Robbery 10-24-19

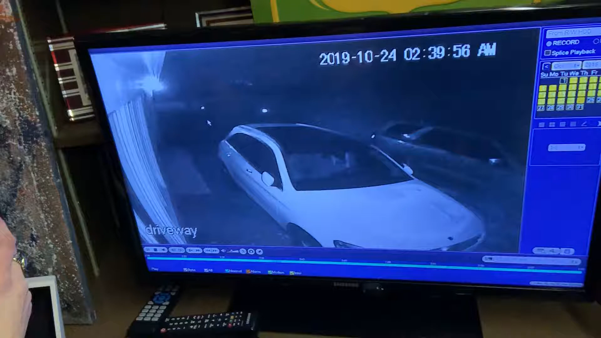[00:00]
I'm locked? Yes. Maybe. Had to have been. It's my car. I mean, I live in Harrison. Can you slow it down? No, I don't see how. They're wearing baggy pants with boxers hanging out. You stole the credit cards. Is my car leaving? They go running, running, running. Okay, so their shoulder line aligns with this.